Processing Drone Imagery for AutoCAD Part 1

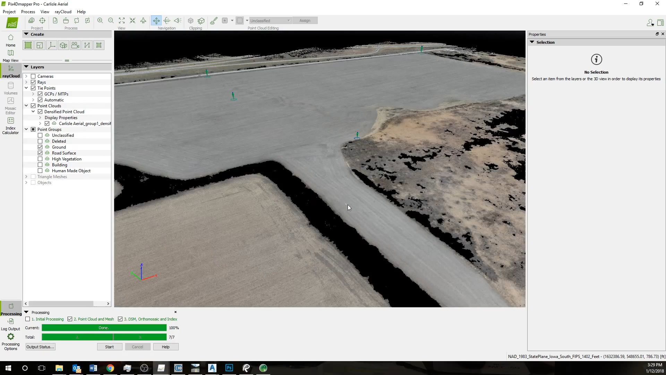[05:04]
So this is a data set that's already been processed. Now the first thing we do after we finish initial processing.
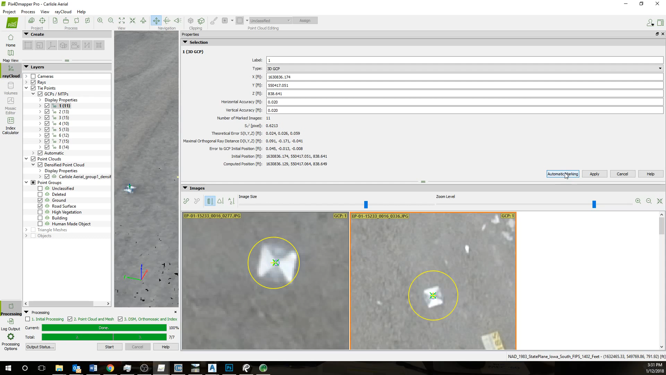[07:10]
Then you should be able to look in these images and just verify that these are all in the correct location in the center of the target that we placed.
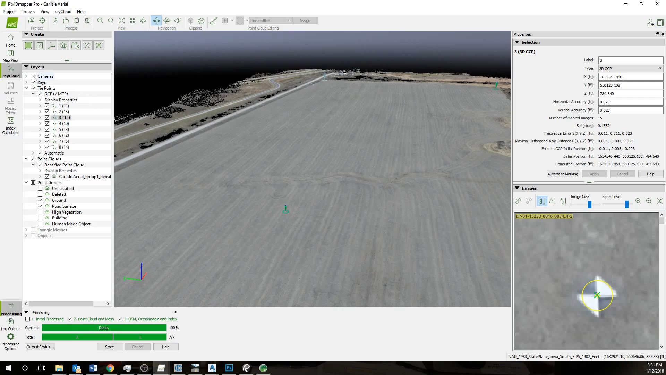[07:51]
to their adjusted position because this GPS isn't always truly accurate, so it's just an estimation of the position.
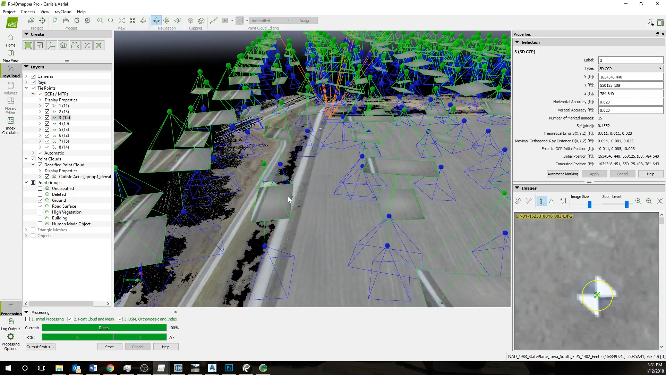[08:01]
So it will give a more precise position,
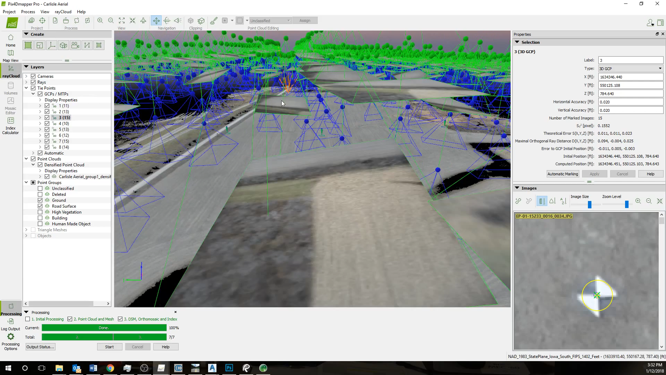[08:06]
and you will have a geolocation for these points. You can see the location right here. These are all now at the correct elevation and northing and easting relative to these checkpoints.
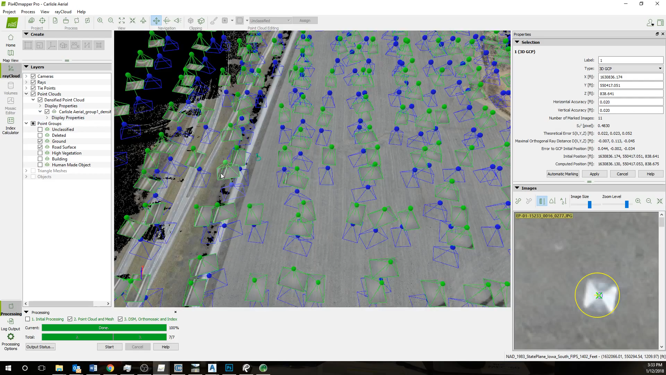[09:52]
Now at this point, we have a classified point cloud. So with this point cloud enabled,
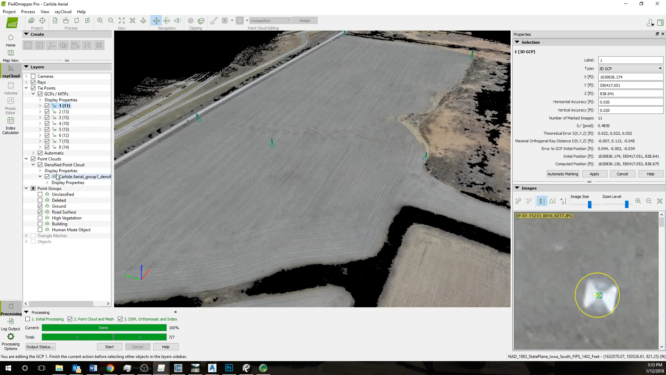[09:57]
I've turned vegetation off.
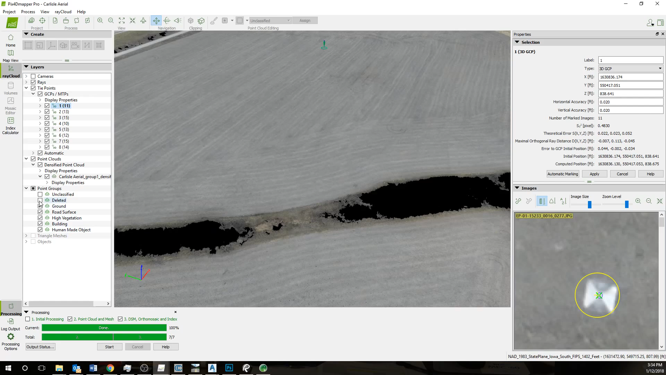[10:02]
So you can see there's some noise in here, some vegetation that we don't want. So I'm just going to go ahead and turn those off so that I'm only left with ground surface and road surface. Usually road surface contains enough of the ground that I'll just keep that in there.
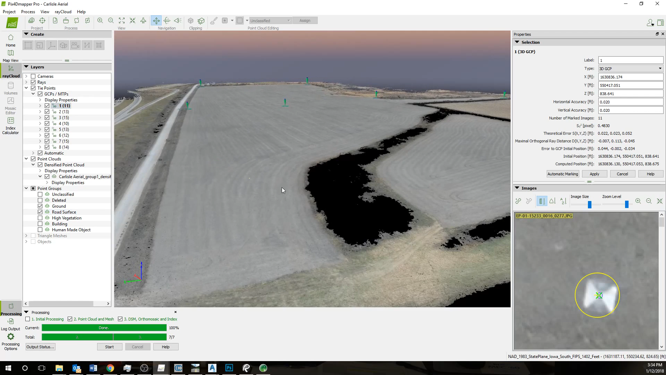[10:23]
I'll go to hit the layer tab, point clouds, densified point clouds. Then I'll right click on this, click export point cloud.
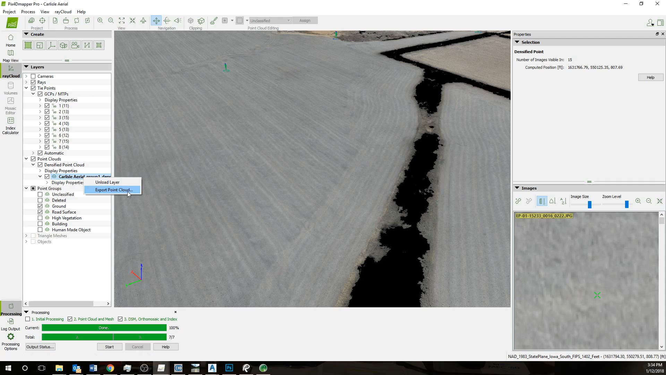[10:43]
So I will only select ground and
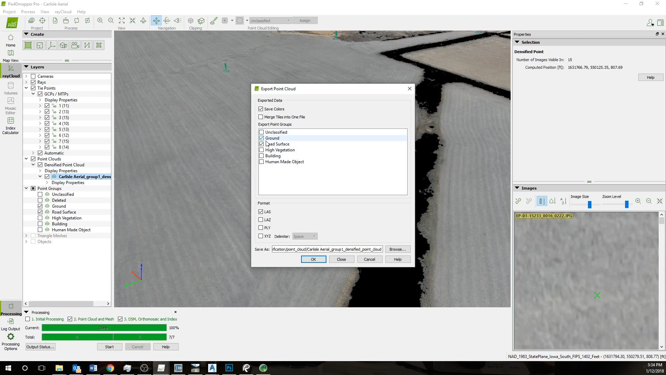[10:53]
road surface and you can select the folder to save it in.
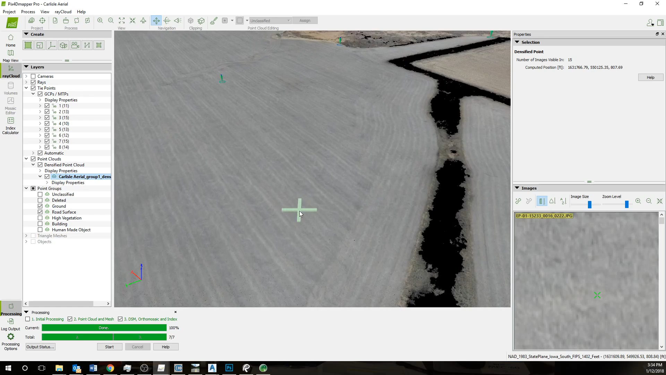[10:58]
Now I have a classified point cloud of the ground surface. Fl now I have a consortium. The electorate Now i see this. Now I have a coração To